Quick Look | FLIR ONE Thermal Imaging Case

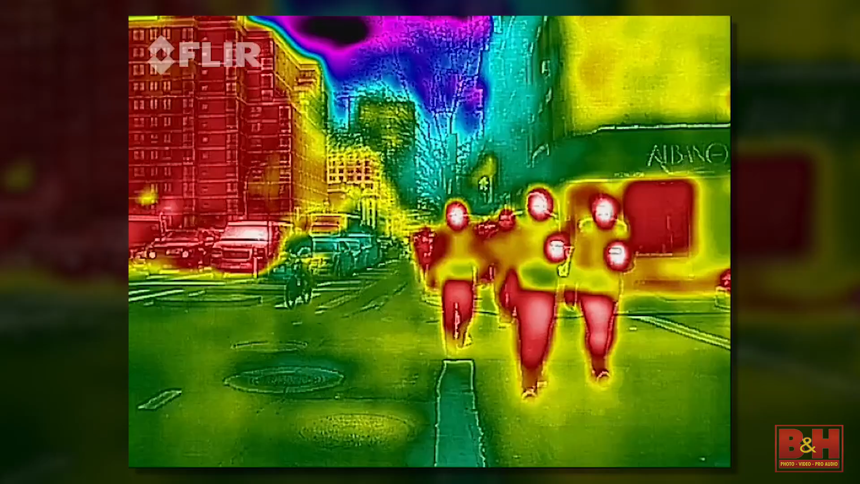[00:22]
captures photographs that graphically display the thermal qualities of the scene. The FLIR One app, which is available for download from the Apple App Store,
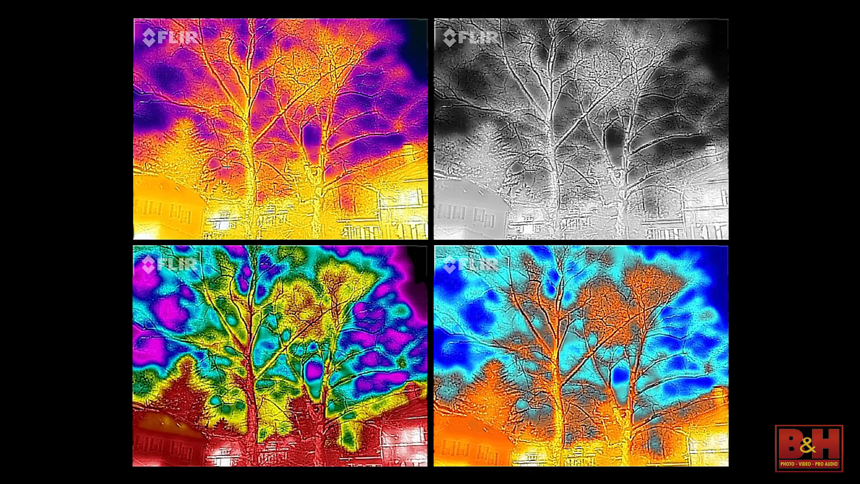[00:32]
utilizes MSX technologies that combine images captured by two separate cameras,
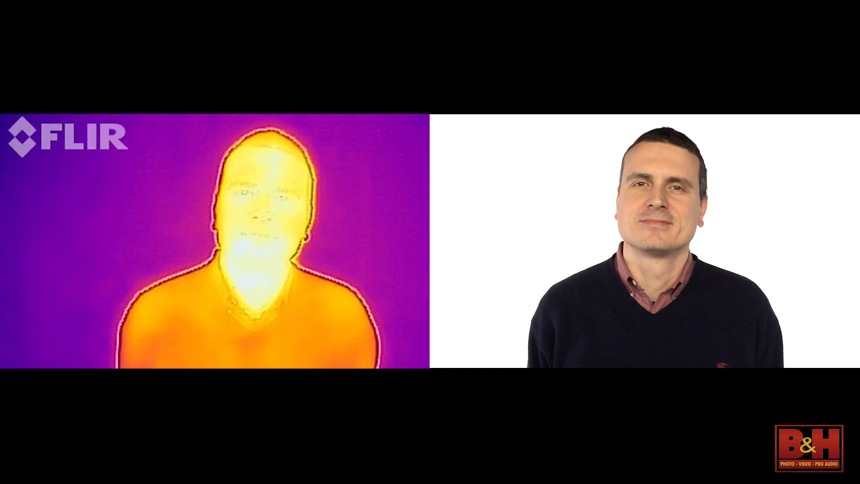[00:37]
a leptin camera for recording long-wave infrared energy, and a conventional VGA camera for recording visible light detail.
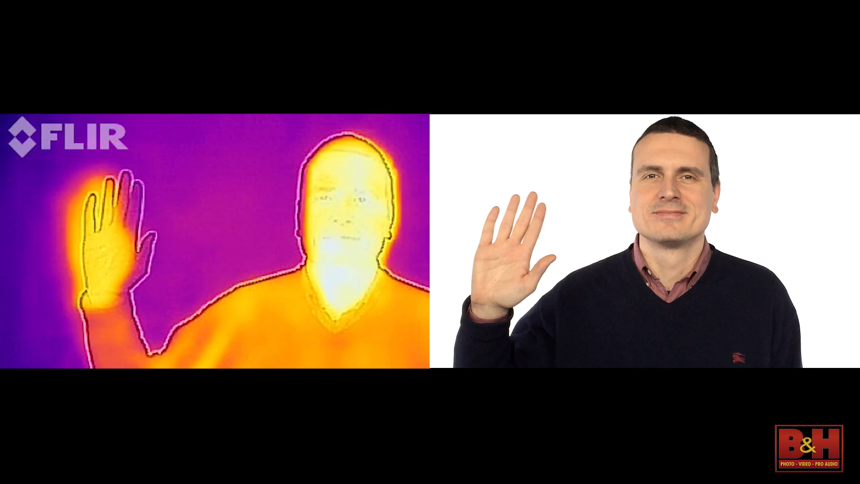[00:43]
The end result is a photograph that clearly illustrates temperature variations within the
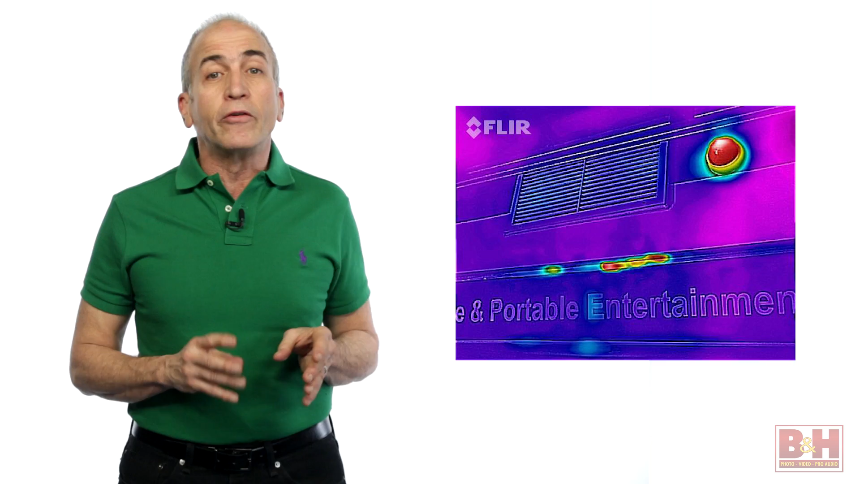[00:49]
scene with notably more detail than single-camera IR capture.
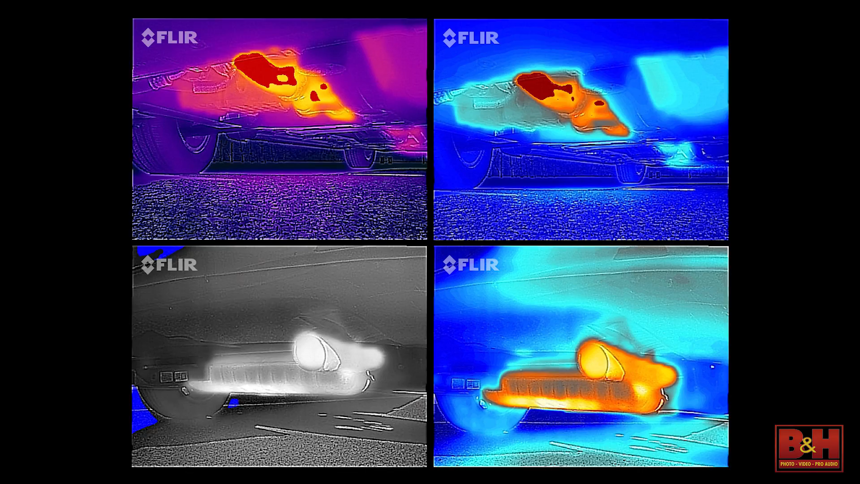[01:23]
You can even get a fix on how efficient the air pressure is in your car's tires. In terms of personal safety, an iPhone 5 or 5S equipped with a FLIR One can detect intruders lurking in the darker recesses of your yard,
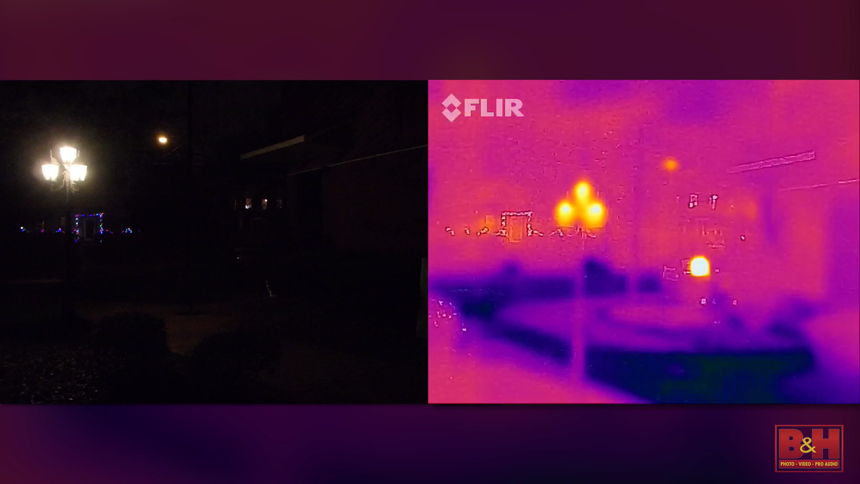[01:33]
home, or driveway. It can also determine if your cat's been sleeping on your sofa.
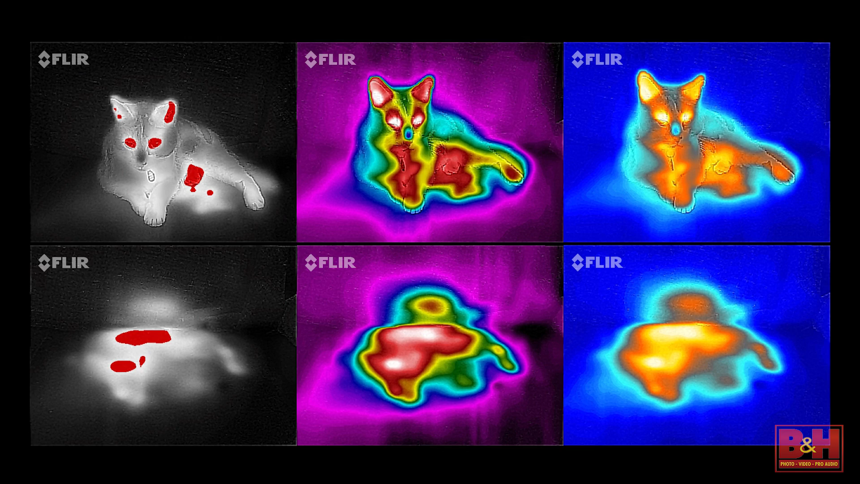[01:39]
On the creative side of the story, the FLIR One renders the world in terms of how much heat the subjects are producing or reflecting,
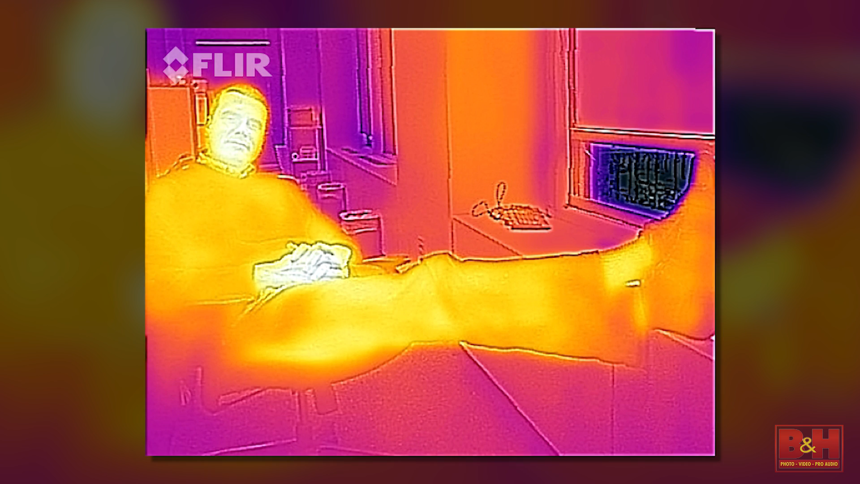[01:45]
with hot and cold areas displayed in a riot of colors.